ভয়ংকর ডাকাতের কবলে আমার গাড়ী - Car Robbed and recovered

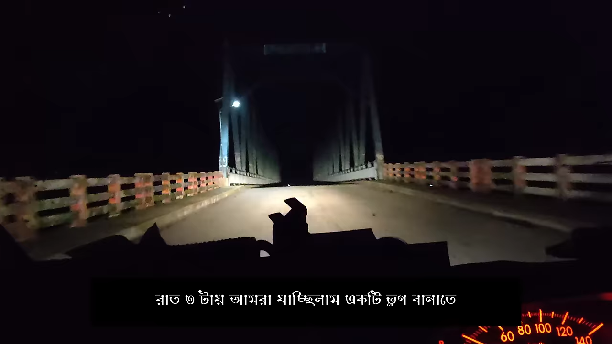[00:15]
এখানে কি রহস্য লুকিয়ে আছে আপনারা জানবেন একটু পরে।
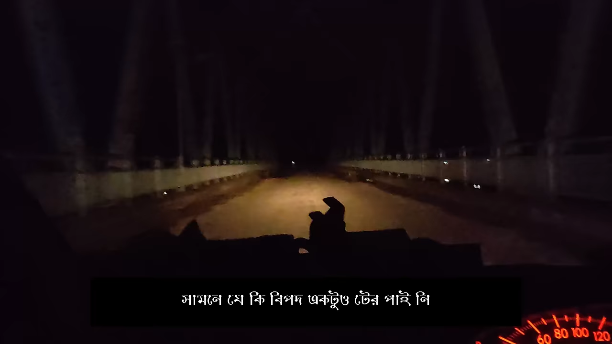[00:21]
এখানে অনেক রাত আমরা গভীর রাতে বের হয়েছি, কোনো মানব মানে মানব জাতি বা কোনো মানুষ শূন্য আর কি বলবো জায়গাটা। তো আমি দৃশ্য দেখতে বলবো আপনাদেরকে, আকাশের মধ্যে চাঁদ,
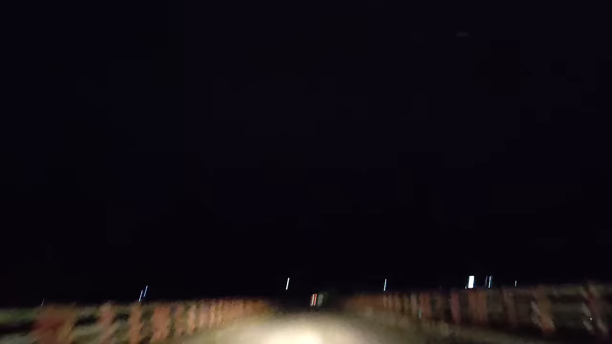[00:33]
যে কী কী দৃশ্য বা কী কী হন্টেড প্লেস।